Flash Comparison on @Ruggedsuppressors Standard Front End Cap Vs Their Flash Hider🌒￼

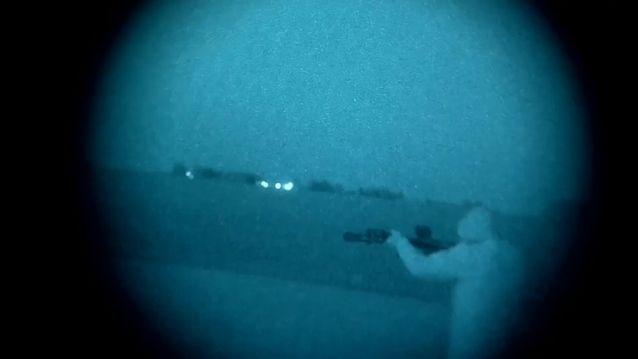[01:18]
yeah buddy flash hider in cap under white faucet night vision